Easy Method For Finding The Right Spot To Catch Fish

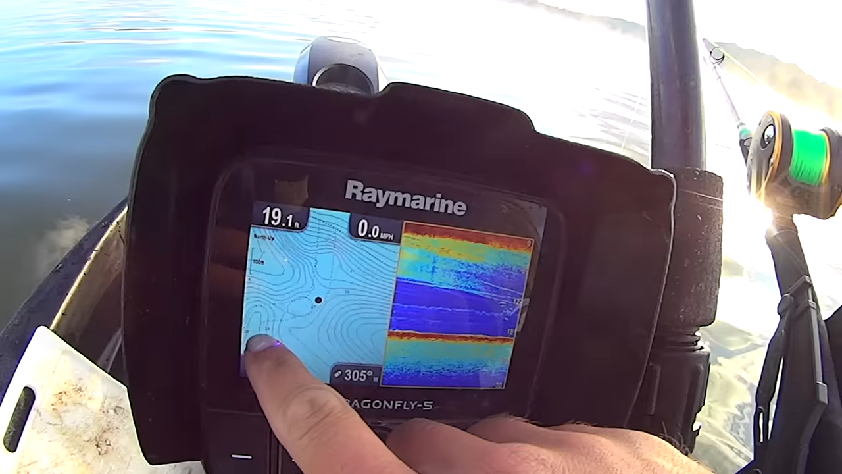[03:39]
On screen: depth 19.1 ft, speed 0.0 mph
old original creek channel that kind of meanders around and out into the main channel
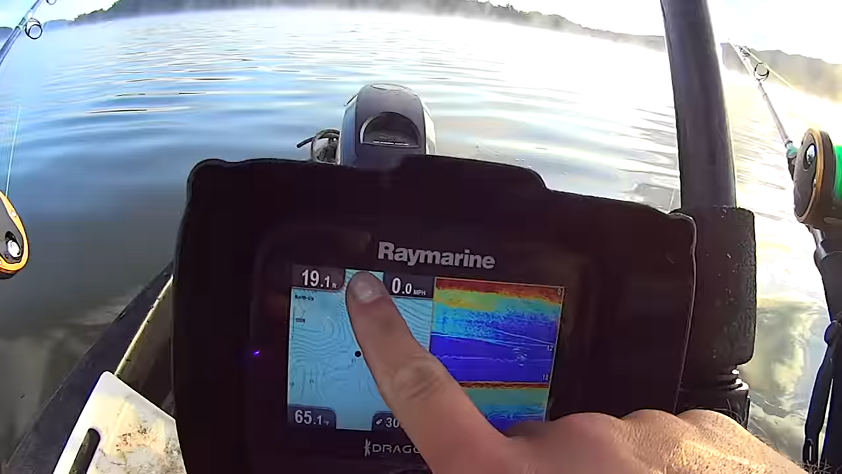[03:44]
On screen: speed 0.0 mph
so these old creek channels the original creek channel those kind of act as highways for
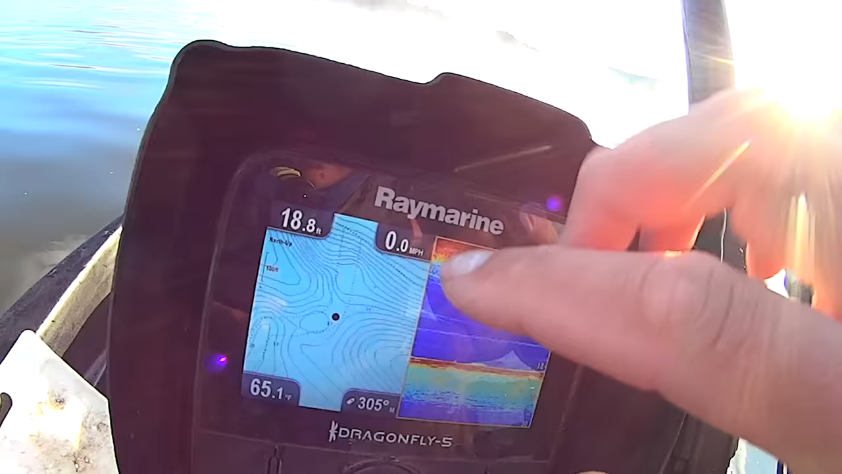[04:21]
On screen: depth 18.8 ft, speed 0.0 mph
together on each side of me it creates like a little choke point and so fish that are working in and out of this creek
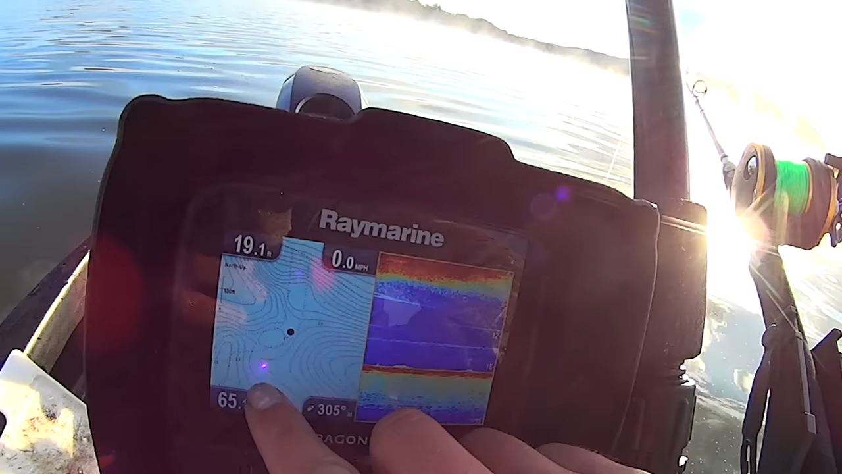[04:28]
On screen: speed 0.0 mph
and vice versa here they all get funneled through this
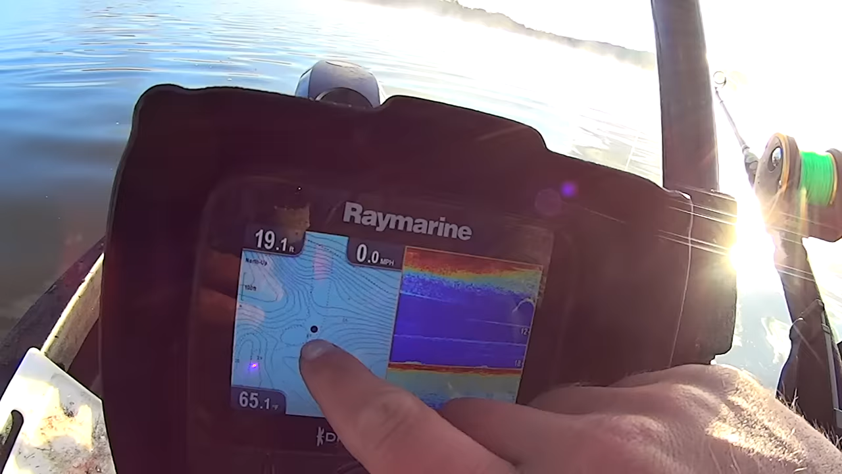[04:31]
On screen: depth 19.1 ft, speed 0.0 mph
little area right where that black dot is that's where i'm anchored down they all get forced through this small open area and places like this i don't care